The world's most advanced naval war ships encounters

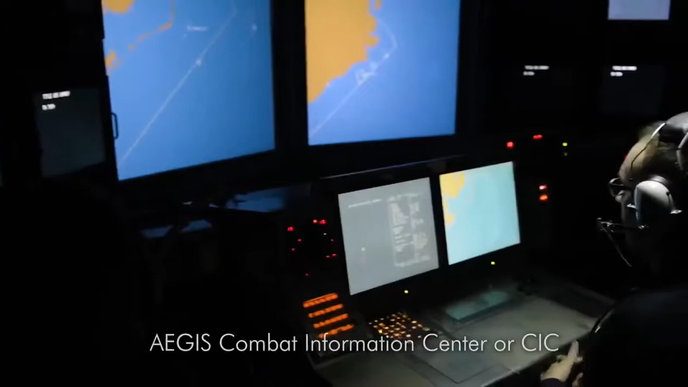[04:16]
The Spy 1 Bravo radar is one of the most advanced sensors ever deployed.
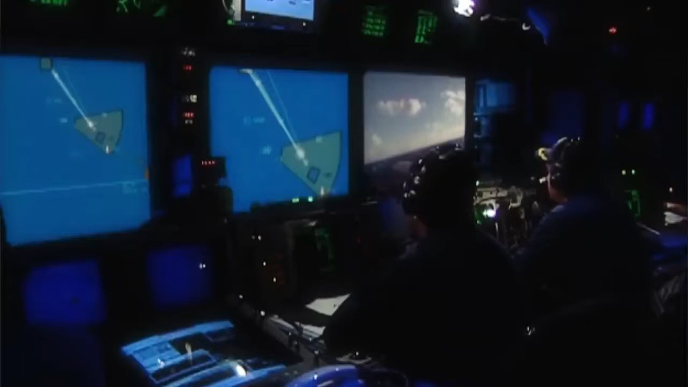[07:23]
Then once they did finish all that recalibration, bring it back up, the tracks didn't disappear.
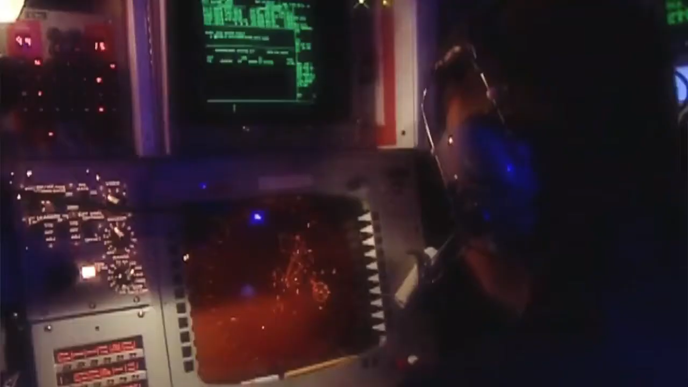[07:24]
They were still there, but they were actually sharper and clearer.
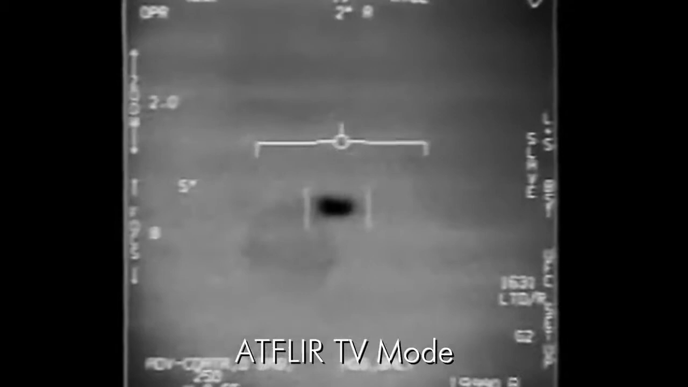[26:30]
no exhaust plume, a uniform heat signature, and no visible means of propulsion.